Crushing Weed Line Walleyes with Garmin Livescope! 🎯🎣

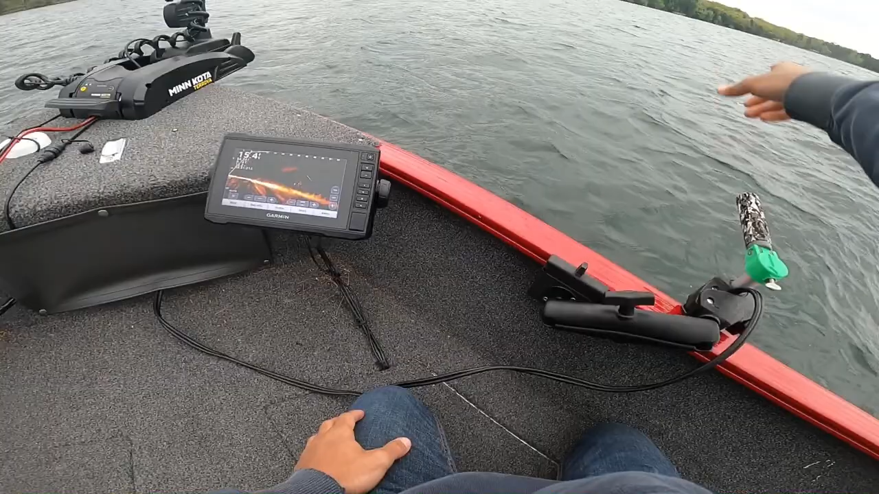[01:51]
okay so there's a ton of fish like a there's a pot of walleyes out there right now so brandon's throwing the hair jig i'm starting out jig and a paddle tail quarter ounce and uh we're just going to be working a weed line here mark and fish already on the live score